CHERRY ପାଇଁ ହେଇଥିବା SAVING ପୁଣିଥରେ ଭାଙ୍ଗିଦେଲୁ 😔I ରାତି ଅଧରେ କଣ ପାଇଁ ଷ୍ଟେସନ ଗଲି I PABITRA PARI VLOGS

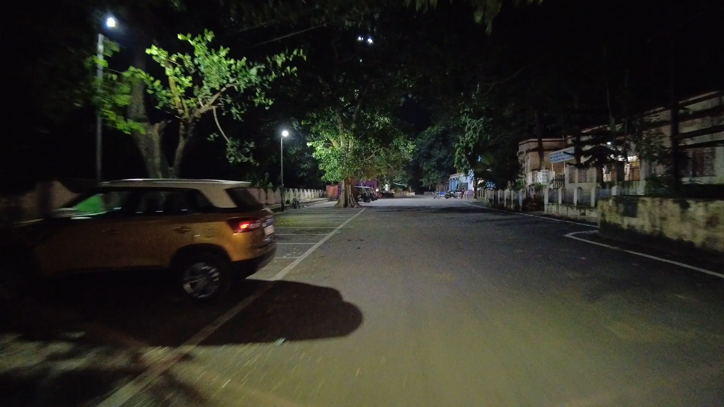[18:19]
ମୁଁ ଆସିକି ଏବେ ଷ୍ଟେସନ ପାଖାପାଖି ପହଞ୍ଚିଗଲି, ପ୍ରଶାନ୍ତ ଆସୁ ତାକୁ ନେଇକି ଯିବା ଆଉ।